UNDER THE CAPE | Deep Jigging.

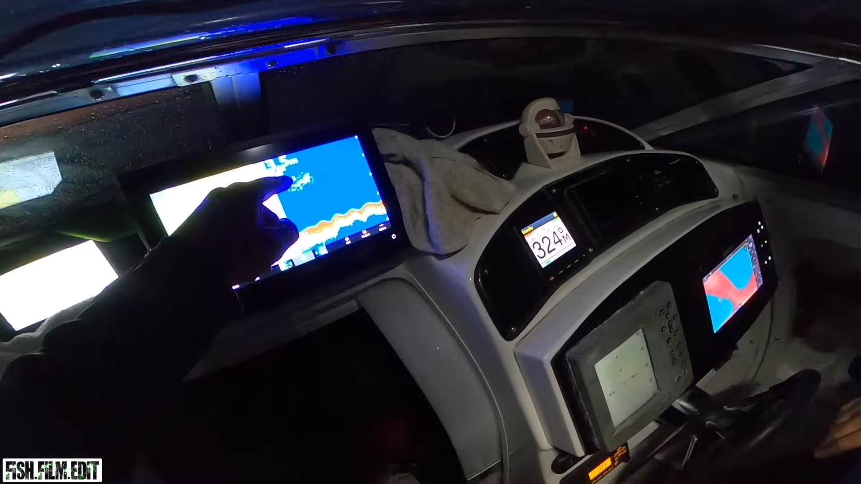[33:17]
Look at them. Mate, you can see the length. Well, you don't show this. Over here, you can see the squid stacked up on it.
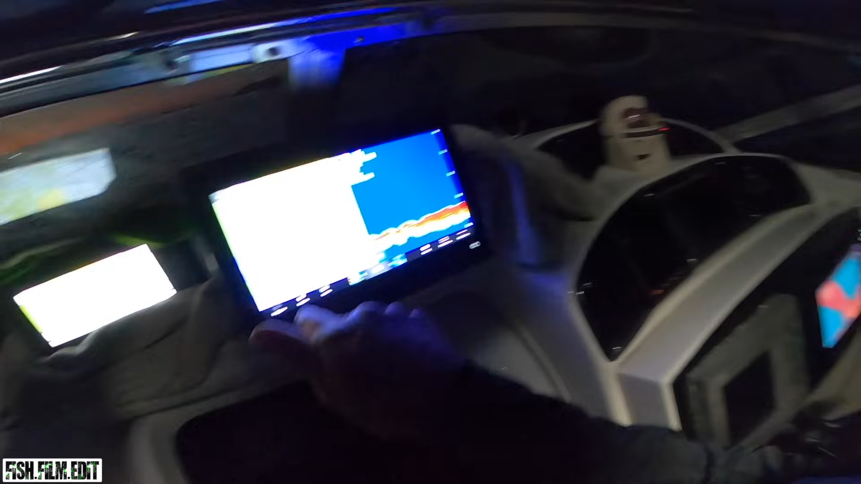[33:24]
Look. Hey, Tony, look. We're right near Maze Hole.